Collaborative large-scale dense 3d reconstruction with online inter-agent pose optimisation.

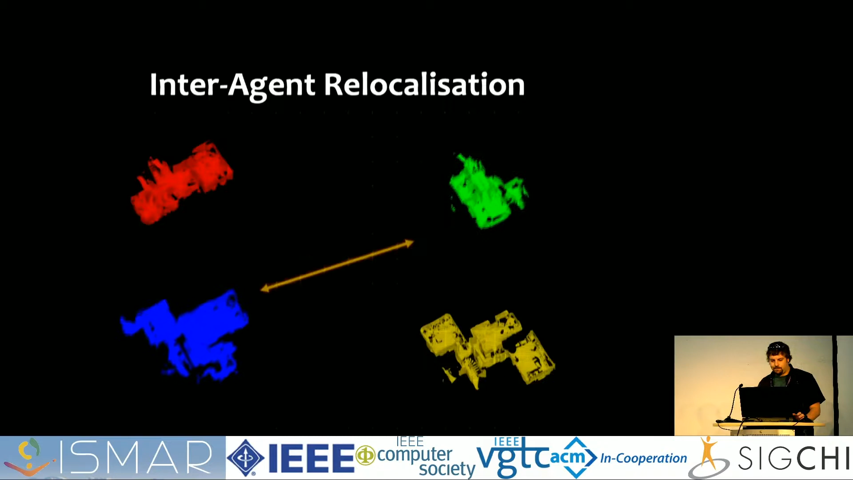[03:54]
So let's see how this works.
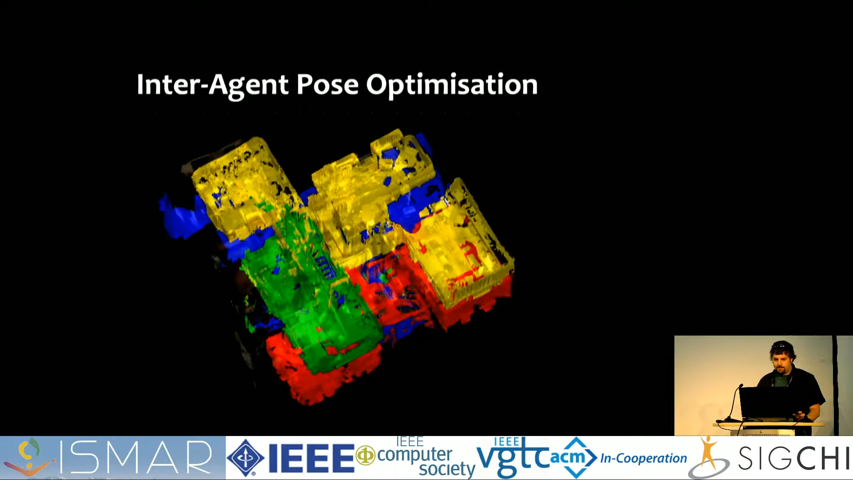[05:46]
Okay, so that's how it works. Now let's take a look at a few of the results of this process. So first of all, how good are the reconstructions in practice? Well, we didn't have a LiDAR available, unfortunately, to get a ground-truth reconstruction, but we did have a laser rangefinder. So we took a variety of measurements on the flat subset of our data set, which involved relocalizing four sub-scenes against each other to make a model of a two-bedroom flat. As the figure shows, the results are pretty encouraging. The purple lines on the figure show the measurements we performed both using
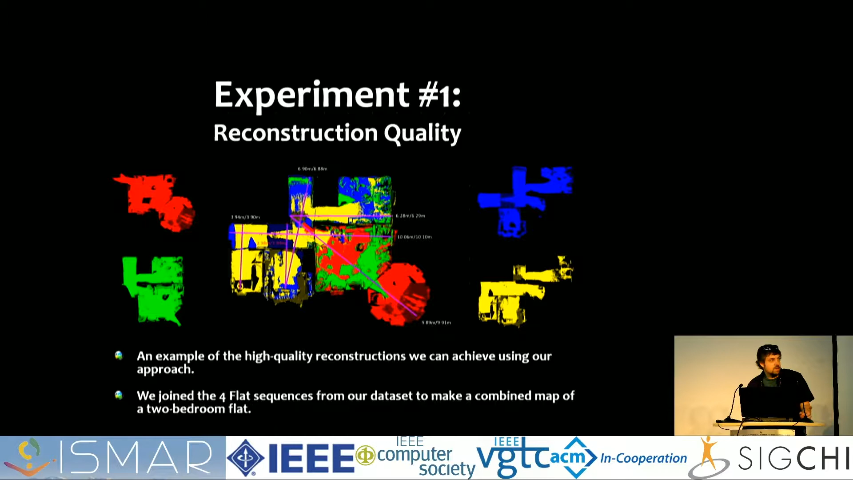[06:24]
the laser rangefinder in the real world and on a combined mesh of our model in MeshLab with the order of rangefinder then mesh. And as you can see, the numbers on there are actually pretty close. I don't know whether you can see them clearly or not, but they're pretty close. Okay, so what about timings? Well, one of the key goals of our approach was to allow multiple users to collaborate interactively to reconstruct a scene.